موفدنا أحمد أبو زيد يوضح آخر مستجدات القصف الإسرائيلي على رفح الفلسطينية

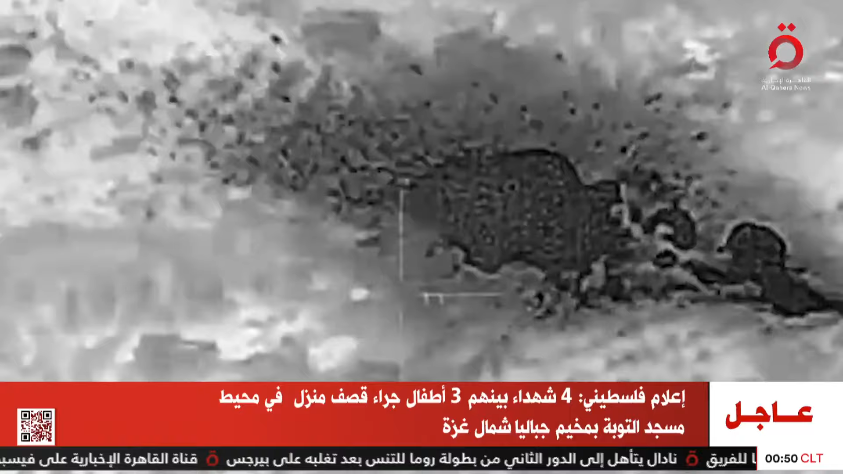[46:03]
إليها قصرا وهي ليست آمنة تماما لأنها أيضا كانت مستهدفة وقريب منها في خان يونس مستهدف وقريب منها في مدينة رفح مستهدف عفوا
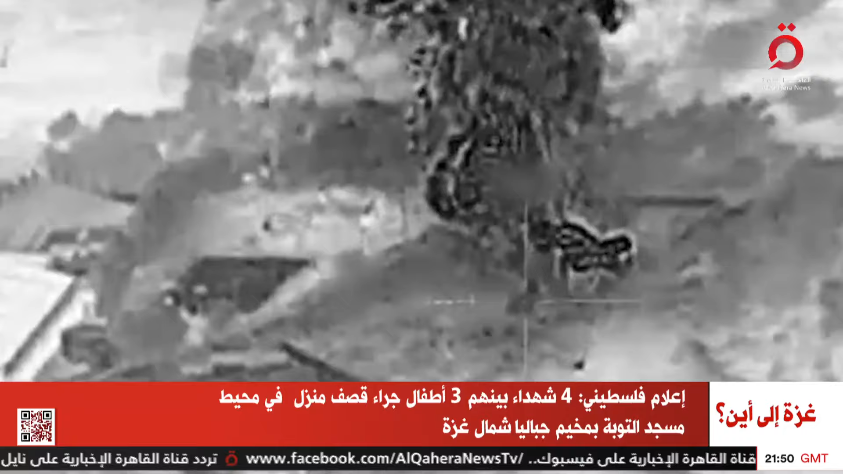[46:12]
أحمد ما نعرضه الآن على شاشتنا هو المادة المصورة لما أفاض أحمد وأشرت أنا إليه أحمد وصف ذلك بدقة الحديث هو عن نماذج من تلك الضربات التي
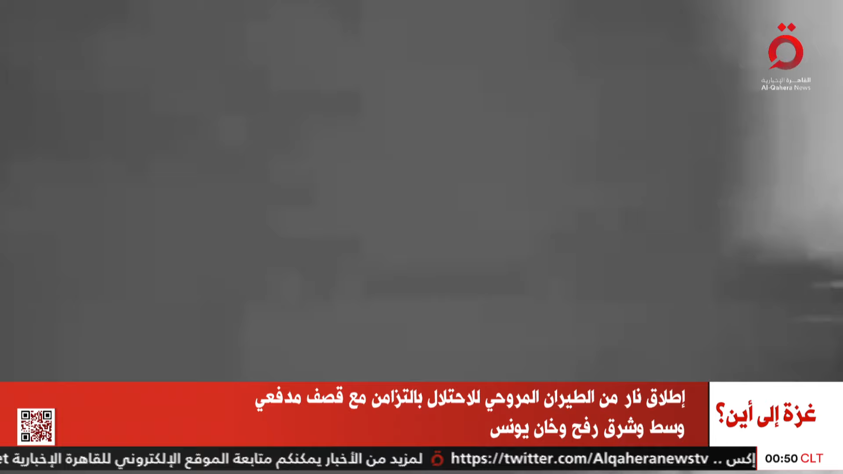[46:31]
تشنها إسرائيل حاليا على قطاع غزة في وسط وشرق رفح وشرق رفح وفي خان يونس
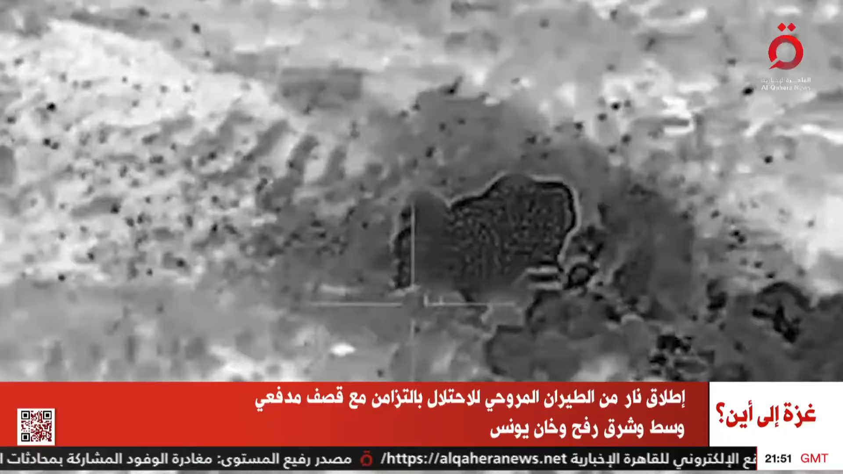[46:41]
على الأقل في تلك المناطق قصف مدفعي وإطلاق نار من المروحيات وقصف مدفعي تحديدا في شرق خان يونس هذه الصور أبلغن الزملاء بالفعل بهذه الخارطة كما تقول بها محمد نعم أحمد لكن فقط غاب عن الزملاء المنطقة الغربية التي كنا قد تبعنا فيها حتى باكورة الاستهدافات التي تمت في النطاق الغربي من مدينة رفح في أقصى جنوبي القطاع الأصوات حدأت ولو قليلا ولا